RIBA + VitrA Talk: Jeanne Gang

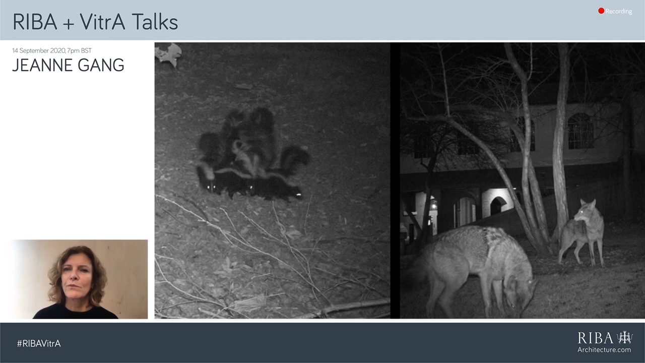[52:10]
There's also an urban wildlife study group that has formed, and they are tracking all of these things. So this is images of, now you can see these coyotes, which come to the park regularly, and on the left, some a group of skunks, a family of skunks.